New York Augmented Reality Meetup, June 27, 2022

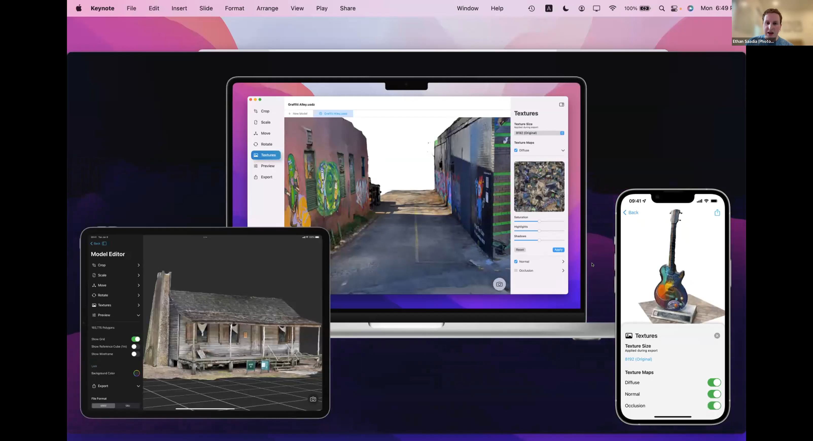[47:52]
And while I'm walking, I can just take videos of objects, upload them and edit them all while I'm on my walk without going home to my Mac. And that's how I've created all of these 3D models seen here.